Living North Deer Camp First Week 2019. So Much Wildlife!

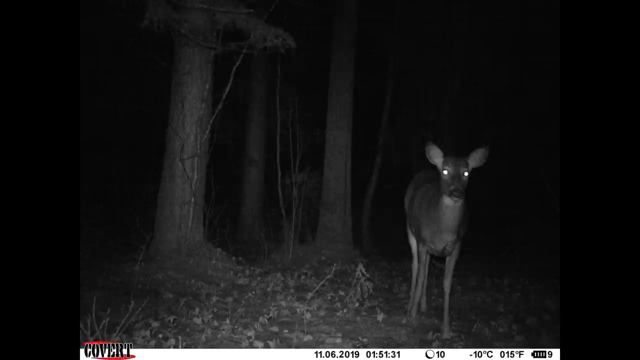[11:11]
and shortly after a doe showed up, and there you can see that six pointer a little bit easier, with the sun not in the background, and then this is the clearing stand, we can see the six pointer, I think it's the same one from before, but got some pictures of him grunting, I think, and then a couple hours later, there's a nice little doe that showed up, so you can see her staring at the camera,
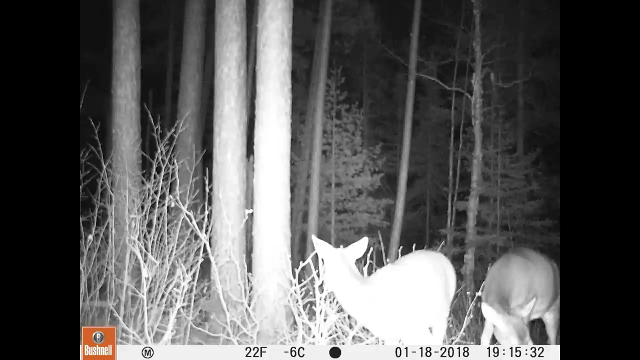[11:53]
and then interestingly, we had a bear that that popped up this year, so you can see him there in a couple of the shots, so that was kind of cool to see, that was a couple of weeks ago, I think,
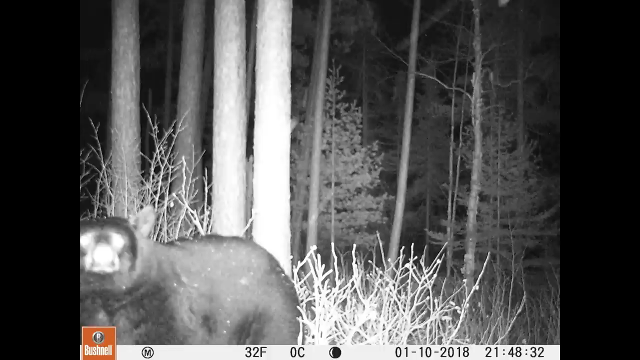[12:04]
so we had some cool animals show up, and we'll kind of keep plugging in some of the photos as they come in during the season, well,